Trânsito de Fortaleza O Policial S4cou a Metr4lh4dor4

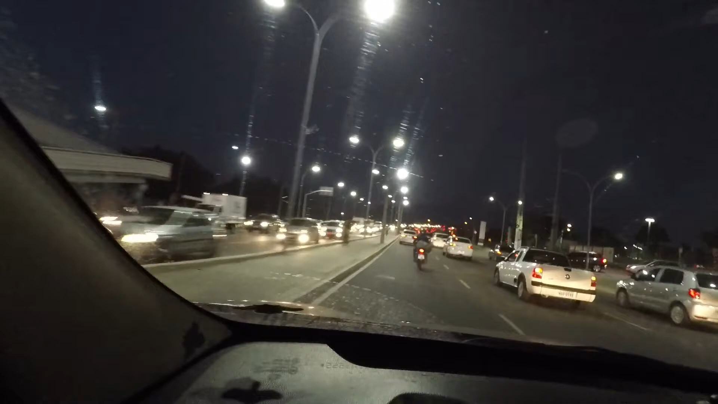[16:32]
O trânsito está bem pesado. Para quem está indo no sentido bairro, o trânsito está bem pesado.
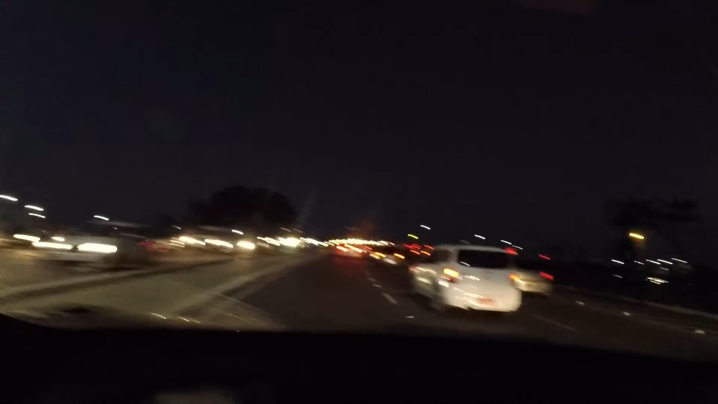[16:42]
Aqui no GPS está até vermelho, ó. Sentindo, voltando aí. As luzes estão piscando aqui. Parece luz de Natal já, ó. Decoração de Natal. Mas não é. O poste está com algum problema aí. E aí, Nel? Olha aí o poste.
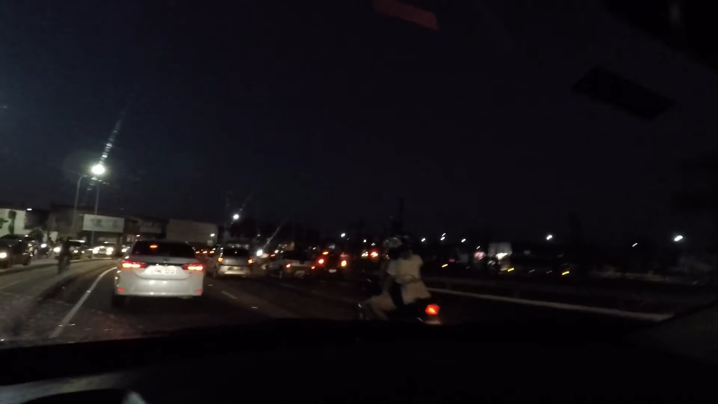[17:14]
Ainda não sei dizer qual é esse bairro aqui. Ainda não conheço. Passamos pelo viaduto Aerolândia. Não sei o nome aqui do bairro. Se o bairro também se chama Aerolândia. Porque aqui tem o Parque Elândia. E se eu não me engano tem um bairro que se chama Aerolândia também. E eu acho que esse bairro é o Aerolândia. Não tenho certeza.
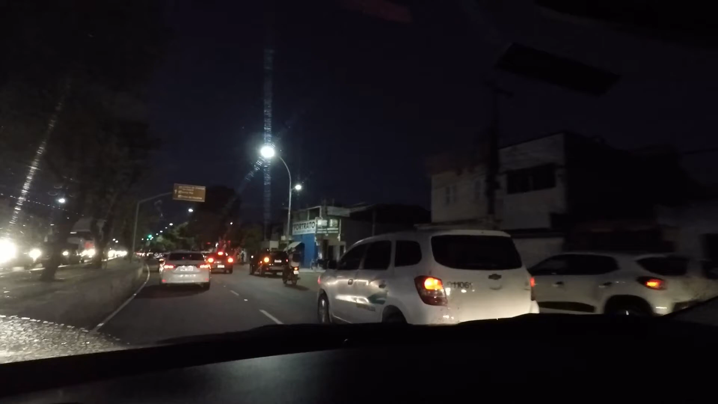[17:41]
A rua aqui que nós estamos é a Governador Raul Barbosa. A Avenida Governador Raul Barbosa. Vamos passar em frente a uma parte do Parque do Cocó.
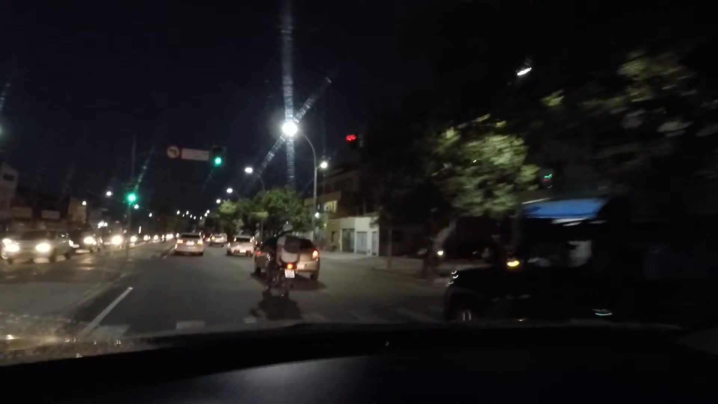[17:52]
É um parque aqui que pega bastante parte aqui de Fortaleza. Um parque bem grande. No meio da cidade aqui. Muito lindo. Eu ainda não fui visitar esse parque. Quando eu for, eu vou aproveitar e vou gravar um vídeo. Falando um pouco sobre o parque. Falando sobre as minhas impressões aí sobre esse parque. Estamos aqui em sentido Aldeota. Sentido Beira Mar.
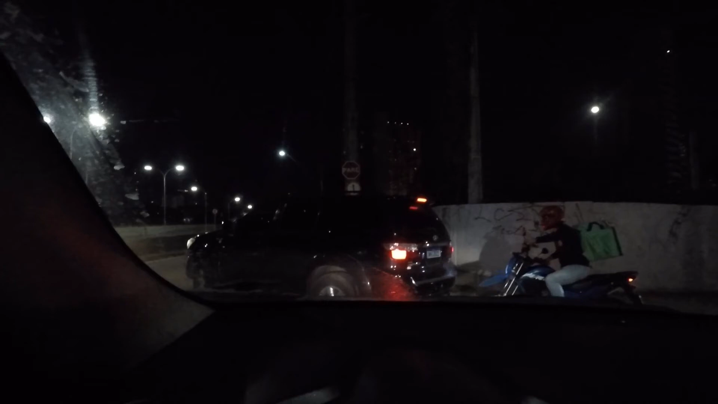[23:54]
Conversando aqui, não prestei muita atenção. Peguei um pedacinho de contramão.
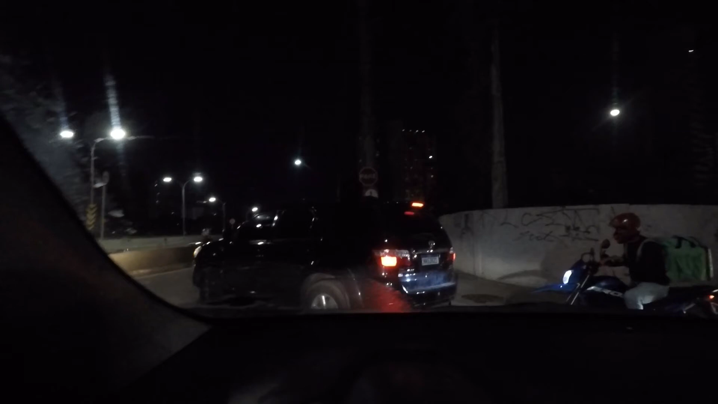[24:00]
Graças a Deus que não via nenhum carro de frente. Eu tinha que entrar ali, ó. Fazer um Szinho.
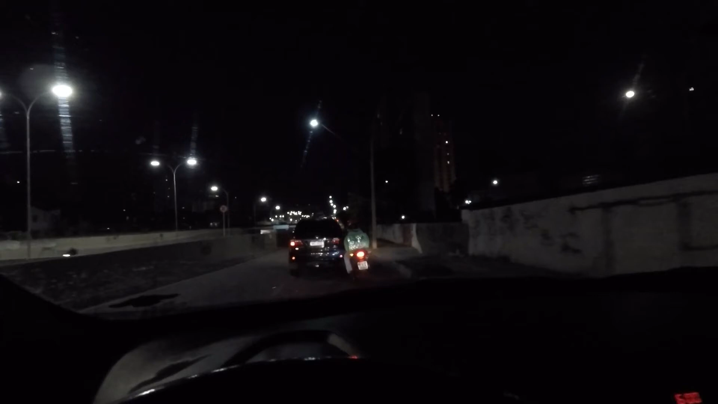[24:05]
Também esse engenheiro de Fortaleza aqui. Fez um... Uma coisa ali meio estranha. Mas não vou justificar o meu erro, né? Um erro de ninguém. Eu fiz a bobagem mesmo.